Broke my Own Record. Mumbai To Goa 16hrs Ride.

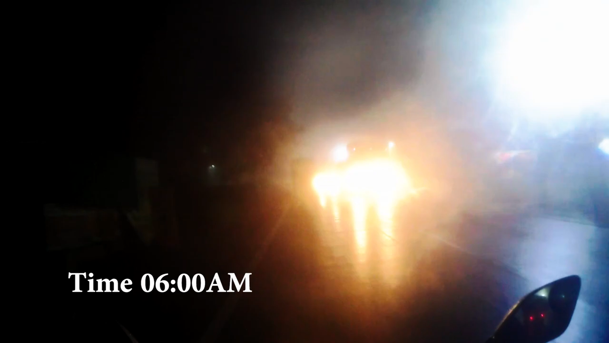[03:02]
फॉग देखो भाई, फॉग अंदर में, फॉग माफ कसम कुछ दिख नहीं रहे।
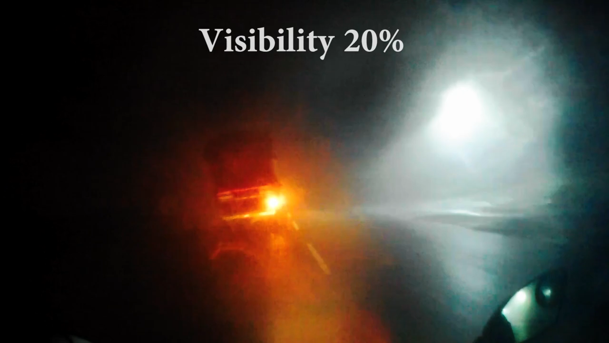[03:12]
आगे जाएगा नहीं बाबा, बस इस गाड़ी के पीछे पीछे चलेंगे हम।